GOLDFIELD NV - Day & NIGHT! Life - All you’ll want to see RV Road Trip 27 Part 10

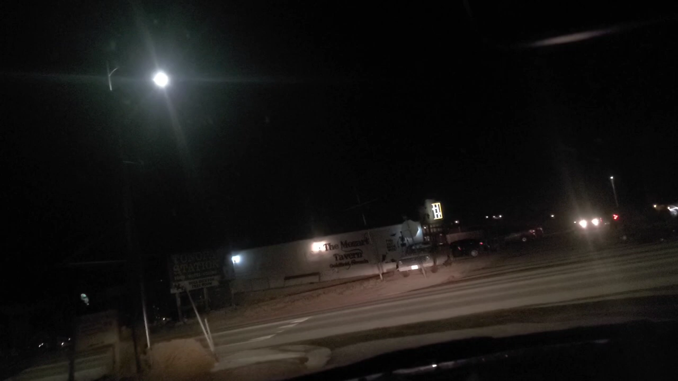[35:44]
I'm gonna go over here real quick. This may be the only operating tavern in the whole town right here. It's open, baby.
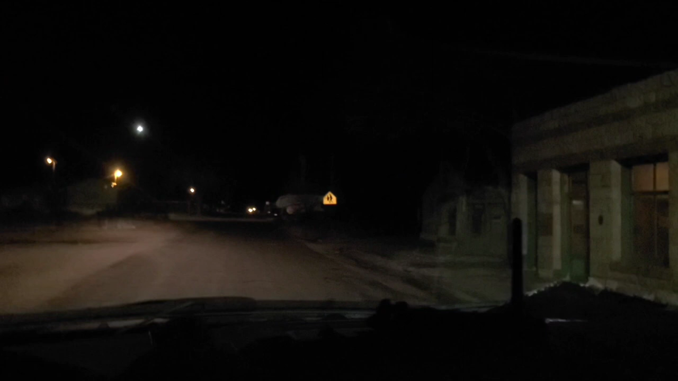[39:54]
Just, this is all just abandoned stuff.
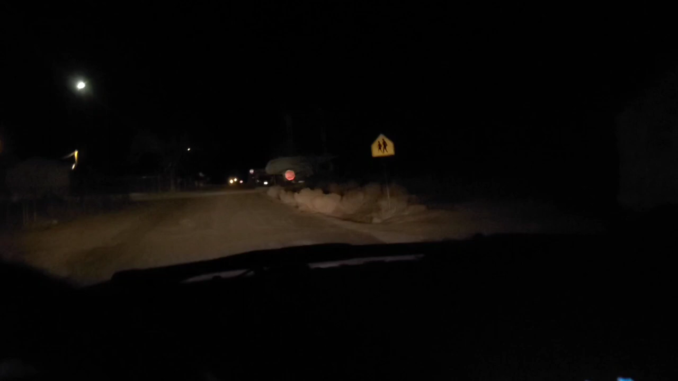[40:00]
To Gold Street. Now we're going to the second bar of this town. Yes.
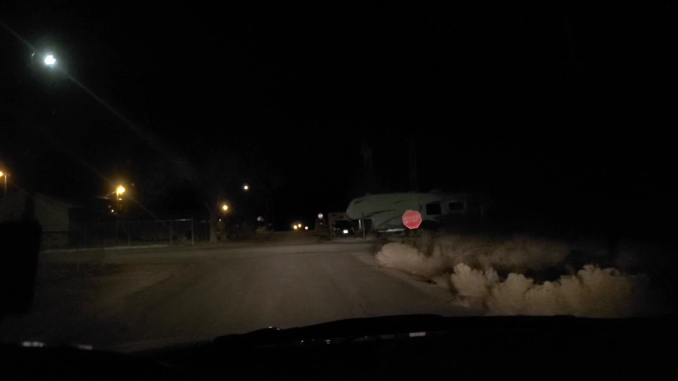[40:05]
Before we go up to the cemetery. What's this one? Wait a second, I'm lost. What street is that?
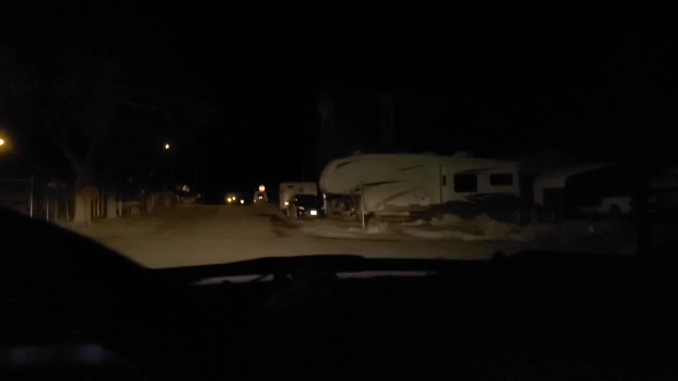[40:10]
I have no idea. There's no street sign. It's seen left. Right here? In 50 yards? That's the next one up. Mm-hmm. So a town of 200. No. We're supposed to turn there. Okay. Where are we supposed to? This is Euclid. And turn left. Turn left. I'm afraid we're lost. I mean, we're out in the middle of absolutely nowhere. Turn left. You got your seat. No, I don't.
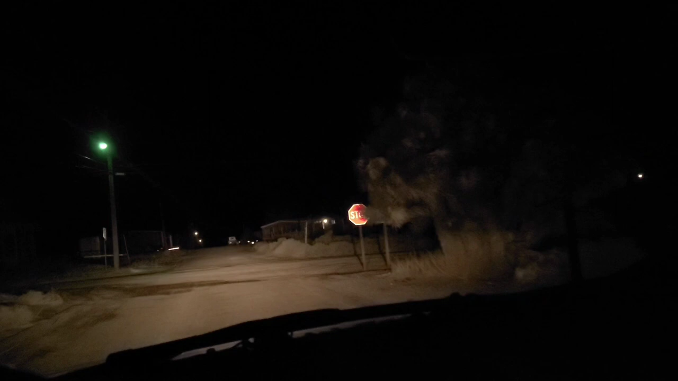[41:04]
This is it, yeah. Is it? Over. Did you put your seatbelt on? Oh yeah, down some dirt road, looking for a bar that may or may not be open. It's the end of the road here. Is that it up front? Santa Fe Saloon and Motel. So we may not be the sharpest videographers on the planet, but we try hard.
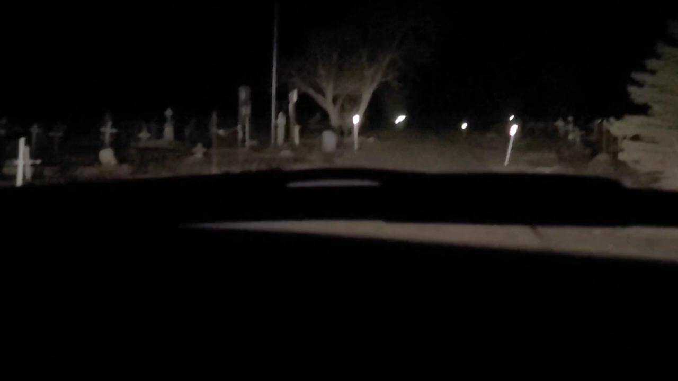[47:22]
So we can escape. Which way? Go up and turn around the flagpole. Look at the tree. Here we are, folks. I'm telling you. I'm telling you. Only I could perform this trip. And I have to give kudos to my wife. She's a brave trooper for doing this with me.
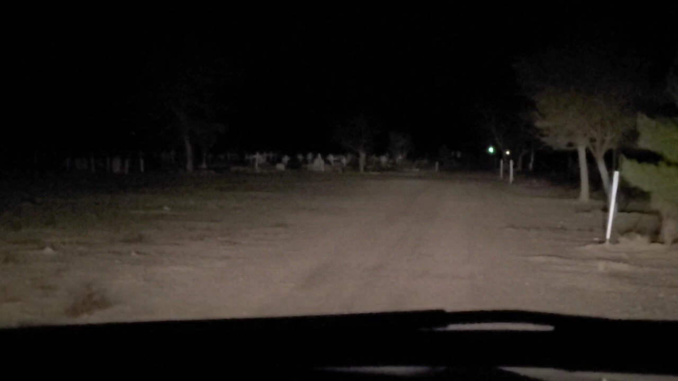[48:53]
A little snow on the ground. It's cold. It's cold as... Windy cold. And cold. Look at this, folks.
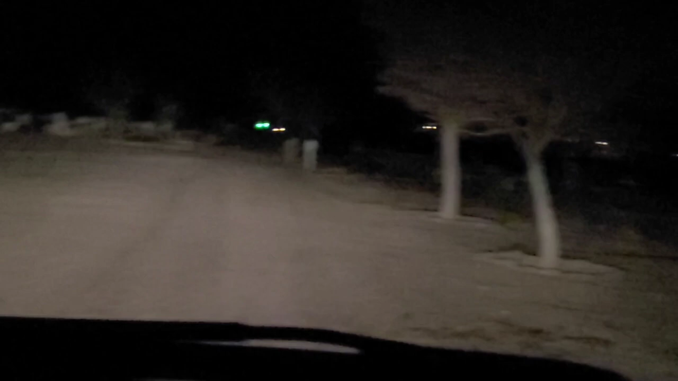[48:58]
They closed the gate, babe. We can't. Light! Look! It's an alien buried there. It's blinky blinky. Right over there.